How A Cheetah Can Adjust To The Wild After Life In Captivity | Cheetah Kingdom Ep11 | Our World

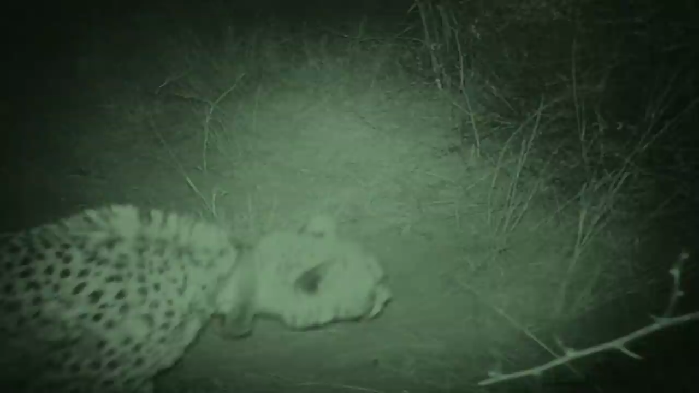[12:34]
She appears nervous, and with good reason. In the wild, cheetahs eat quickly, then move away to prevent conflict with other predators. If there are hyenas in the area, Tongs could find herself embroiled in an aggressive encounter. But she's hungry after three days without food, and seems willing to take a risk.